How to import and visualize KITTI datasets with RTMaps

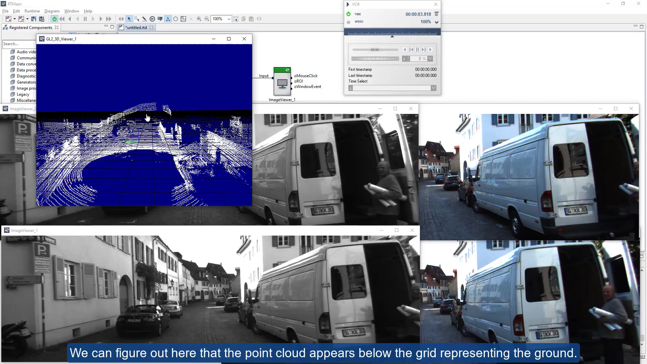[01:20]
We can figure out here that the point cloud appears below the grid representing the ground.
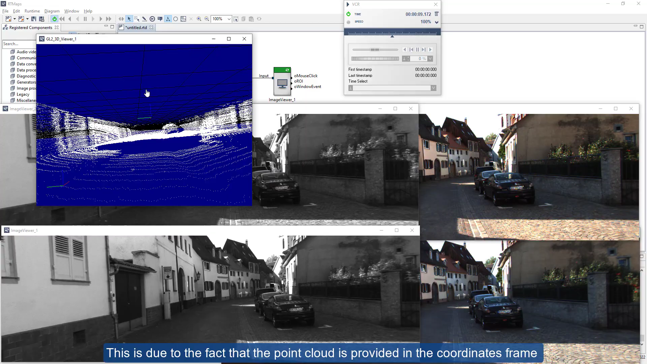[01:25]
This is due to the fact that the point cloud is provided in the coordinates frame of the Velodyne litter sensor instead of the coordinates frame of the ground.
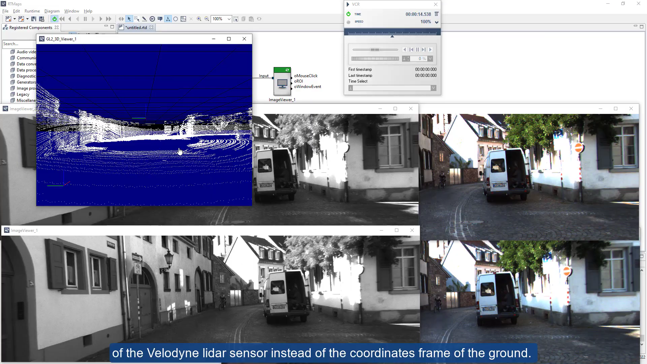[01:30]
So let's apply a transformation to that point cloud in the 3D viewer display.
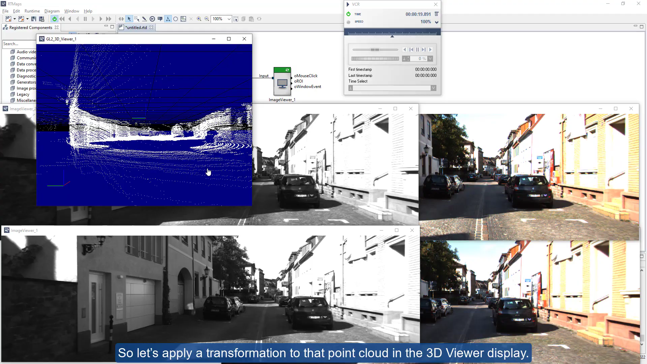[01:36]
We will express this transformation not as a transformation matrix but as a set of position attitude and scale parameters.
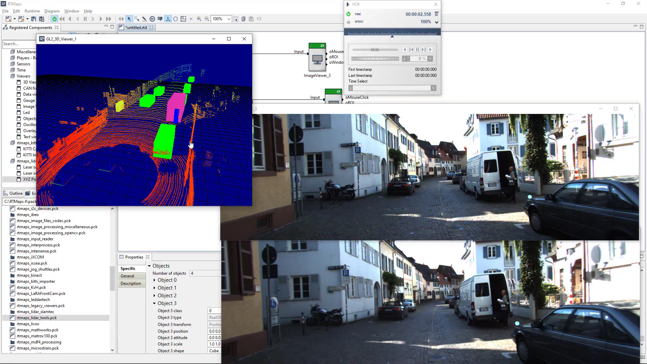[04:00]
Now we get colored bounding boxes for the objects that have been labeled in the kitty dataset.
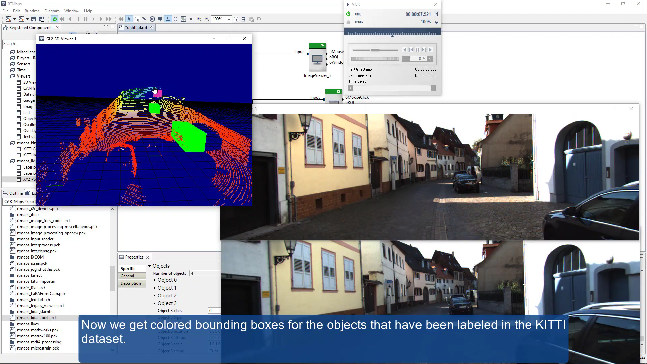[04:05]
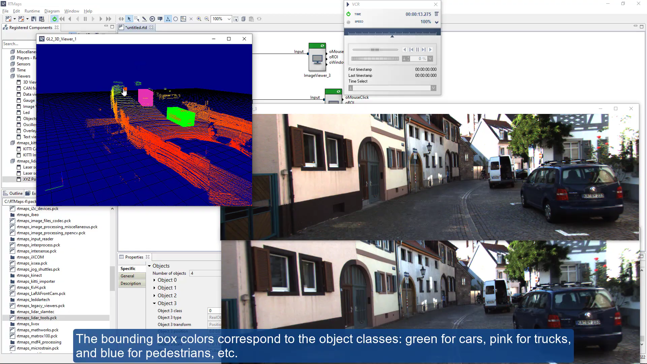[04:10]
The bounding box colors correspond to the object classes, green for cars, pink for trucks, blue for pedestrians, etc.
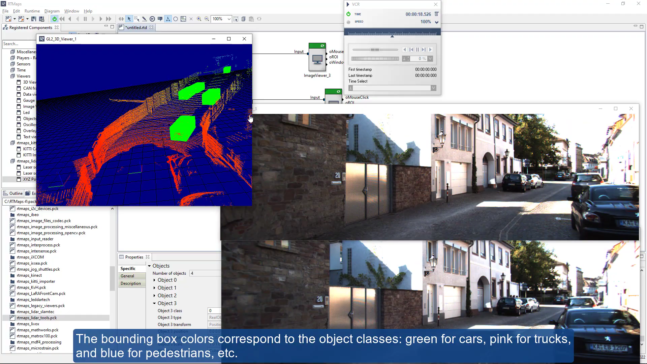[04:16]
To make this even nicer, we can use a set of 3D models instead of simple bounding boxes.
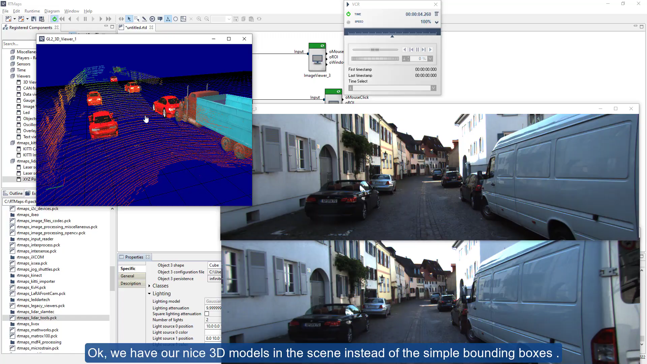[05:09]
Okay, we have our nice 3D models in the scene instead of the simple bounding boxes.
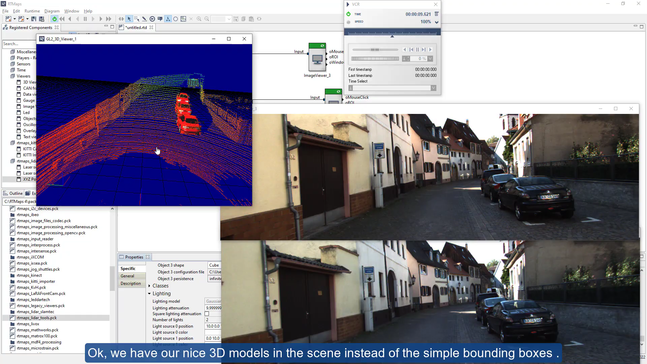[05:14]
We can also introduce the ego vehicle.
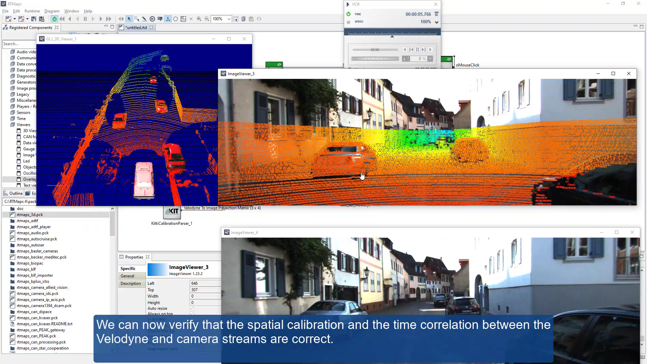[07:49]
We can now verify that the spatial calibration and the time correlation between the Velodyne and camera streams are correct. Now we can apply the same methods for projecting the 3D objects.